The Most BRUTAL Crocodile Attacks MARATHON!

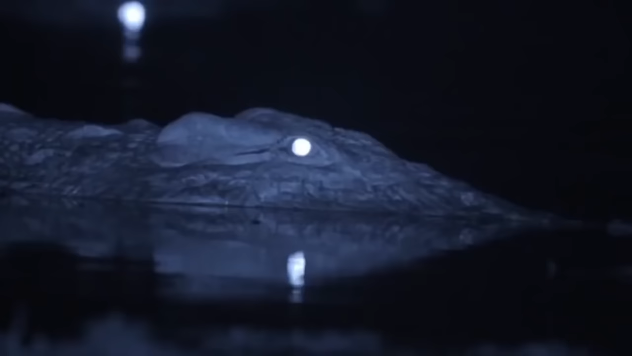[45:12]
At approximately 4 a.m., a 4.5-meter saltwater crocodile came ashore after hunting along the coast.